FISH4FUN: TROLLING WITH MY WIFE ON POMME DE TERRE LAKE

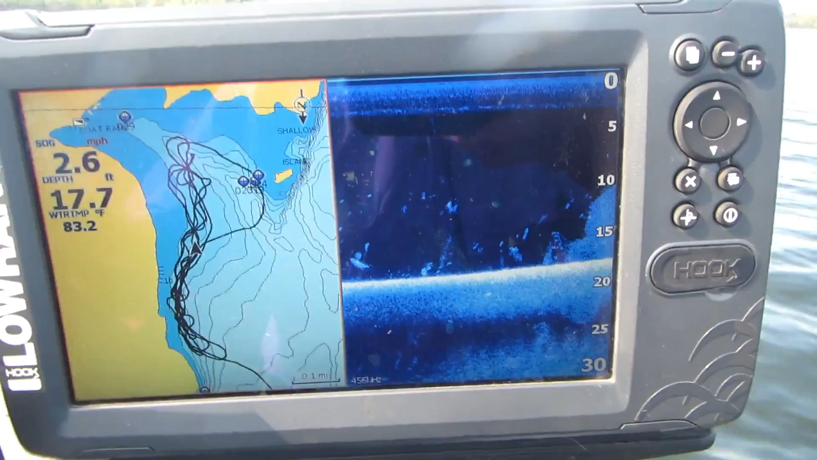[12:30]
On screen: water 83.2°F
Not having a thermocline to work with this year, the fish are all up and down the water column. So what we do is use a variety of lures at a variety of depths and just kind of take pot luck.
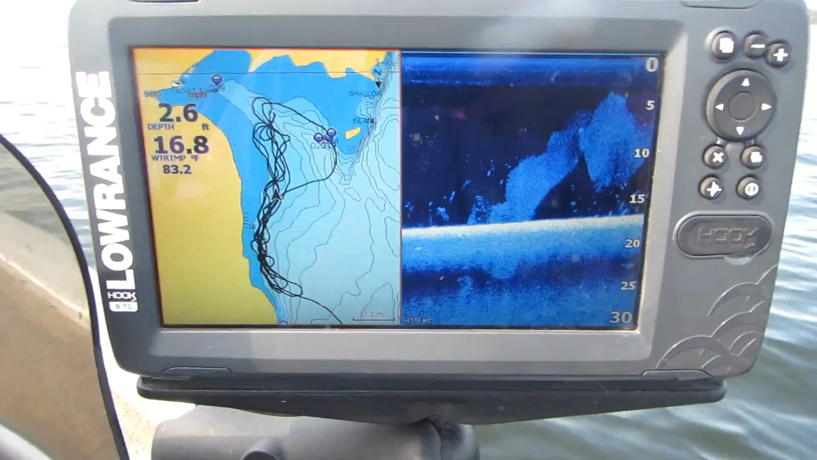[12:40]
On screen: water 83.2°F
So you see all kinds of fish when you're fishing in these kind of situations, but we really like doing it.